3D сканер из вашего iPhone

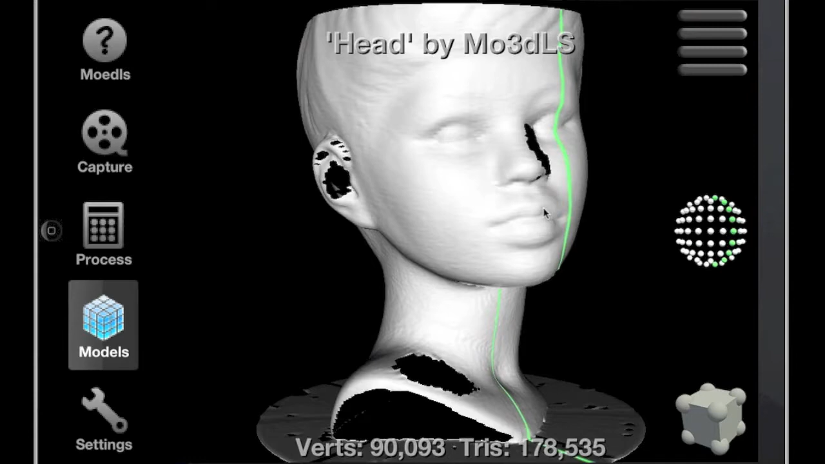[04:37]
The final one shows the laser position when scanning to help you understand where the holes in the models come from.